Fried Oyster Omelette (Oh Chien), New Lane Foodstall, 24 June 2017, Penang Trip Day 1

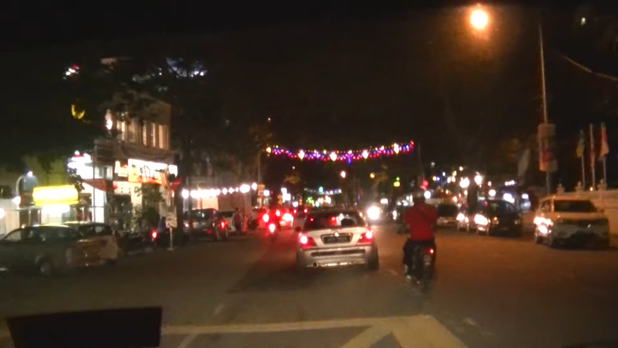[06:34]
Look for new lane. McAllister Road, right? This one here. Maybe this one? Can't see anything. No. Steamboat, town steamboat restaurant. Pakistan Mosque.